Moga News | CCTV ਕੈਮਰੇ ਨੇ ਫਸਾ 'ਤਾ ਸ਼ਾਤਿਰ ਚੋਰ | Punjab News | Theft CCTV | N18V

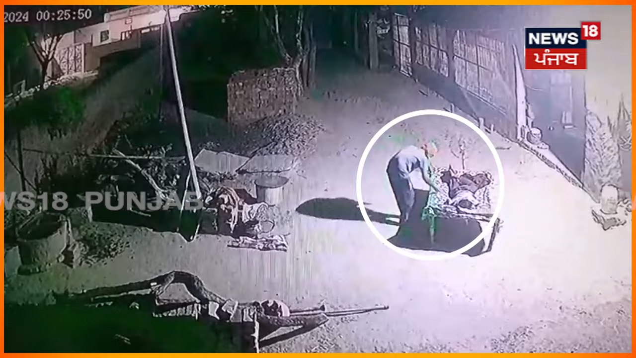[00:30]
होए शक्स दे पहला ता आले दौडे उस दे देखदा है कि आकर खार फोन
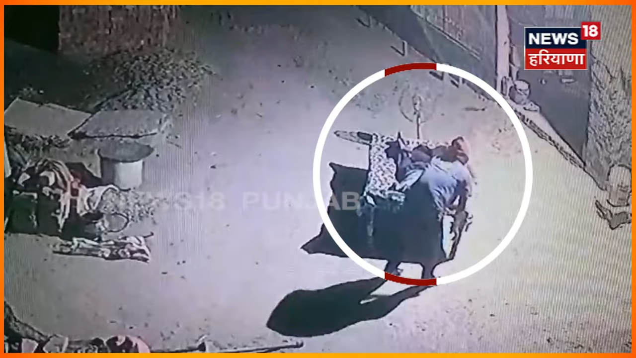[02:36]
सरहाने दे नीचे पिलो दे नीचे हो सकदाए मोबाइल पिलो दे थले आतमार दाए दुझे पास आतमार दाए आखर दे वेच उसनु फोन मिल जानदा है याते चोर फरार हो जानदा है पर चोरा नूँ ए नहीं पता सी के सीजी